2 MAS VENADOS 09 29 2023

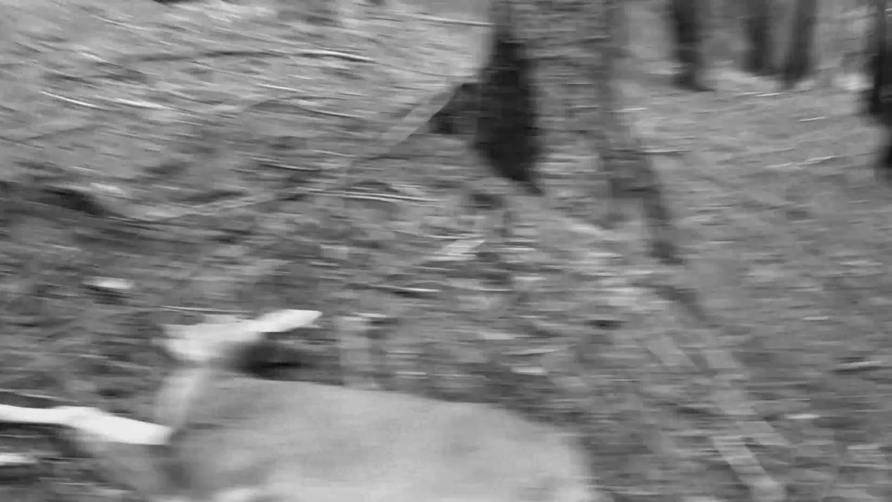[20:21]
Aquel que va para allá. Para allá, para arriba otro. Ahí está, compadre. Felicidades, compadre. Es todo, viejo. ¡Oh!
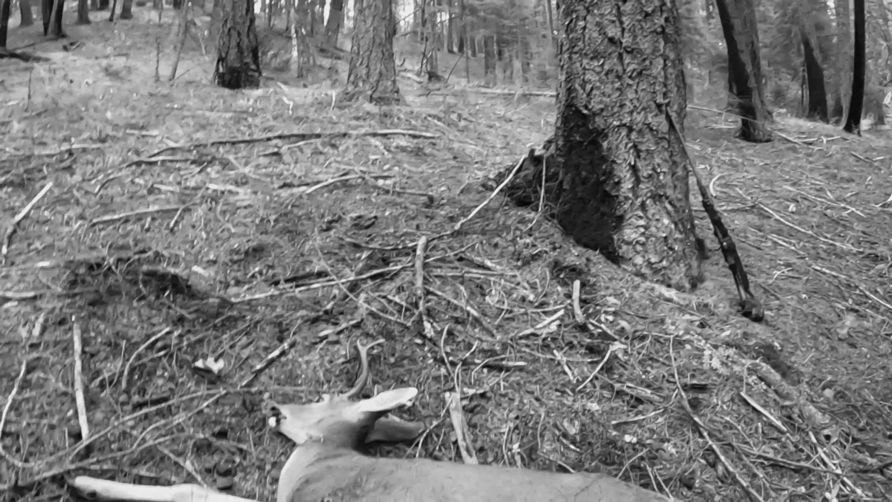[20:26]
A la verga. Freaking fucking qué. Gracias. Sí, ya le tiré uno que iba para allá.